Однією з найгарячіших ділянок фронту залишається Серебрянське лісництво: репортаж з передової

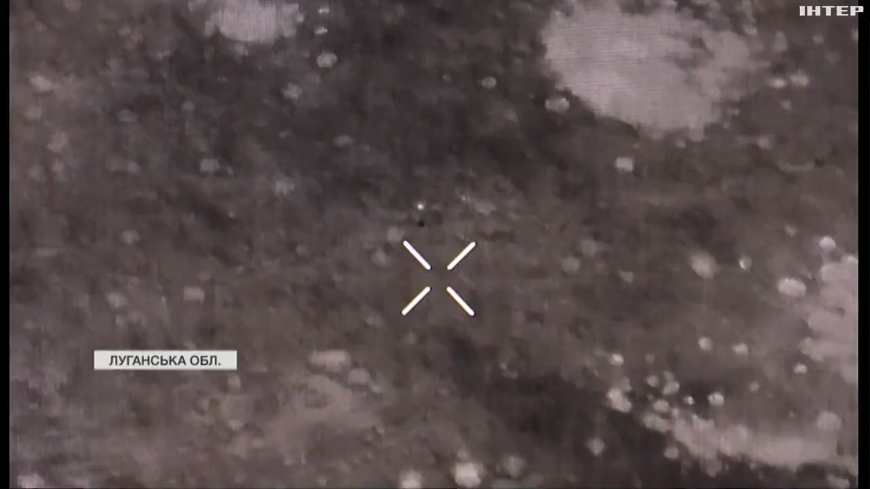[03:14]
На штурми російські генерали вже женуть непідготовлених в'язнів, але вони теж небезпечний ворог. Два штука.
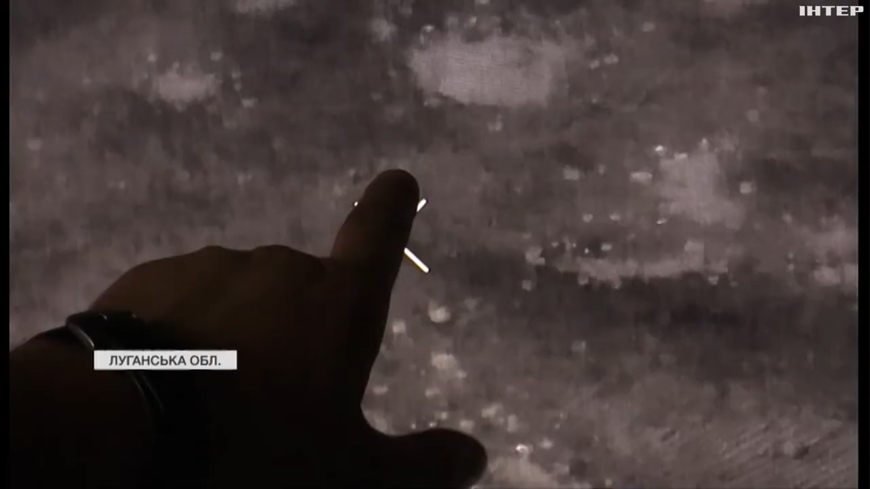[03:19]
І треба їх щось вбити. Аби дістати противника у повній темряві,
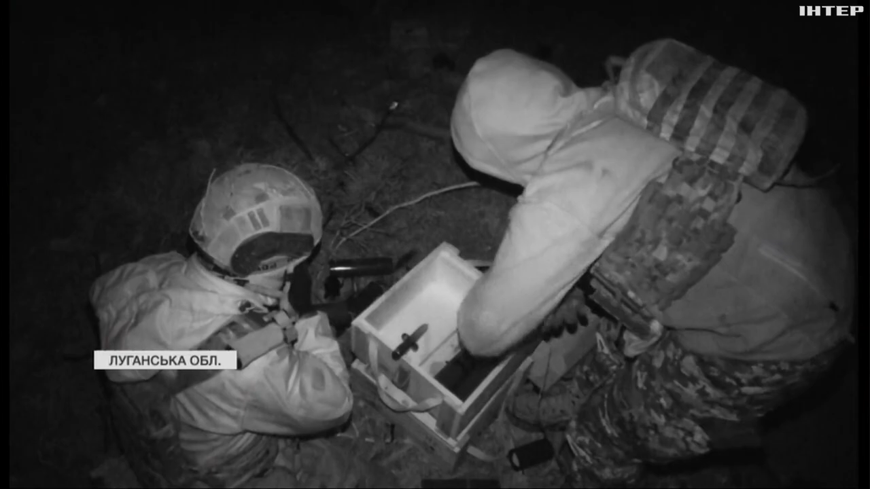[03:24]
до бою готується розрахунок 60-мм міномету. Аби навестись на ціль, хлопцям потрібно менше хвилини.
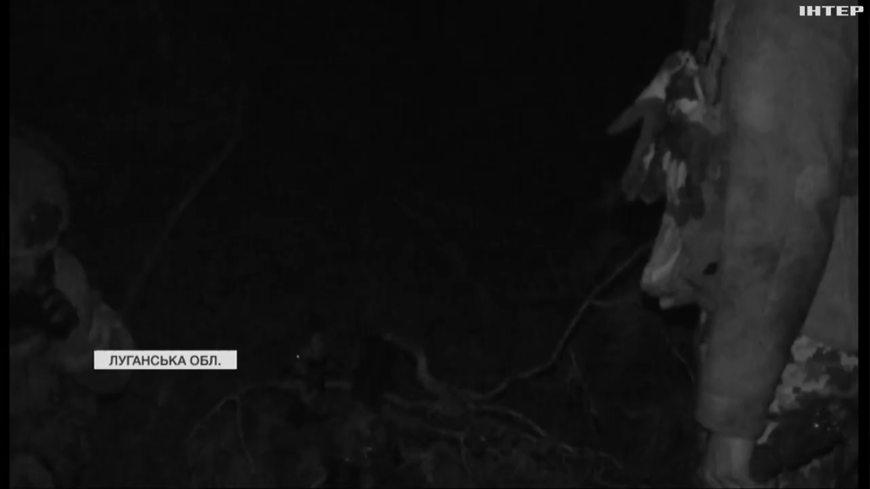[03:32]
Наведено чіплю. Простріл. Постріл. Дальше, 20 далі. І один постріл. Постріл. Постріл.